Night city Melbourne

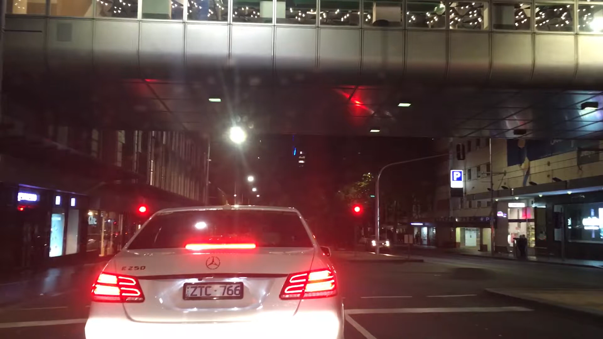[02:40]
уезжать Мне уезжать Мелбург центральный это Мелбург центральная станция метро Что снова колеса мои завертятся А вот справа Мелбург центральный капа Там тоже иногда работают Поехали Блин Мерс же у тебя Зачем покупать Мерс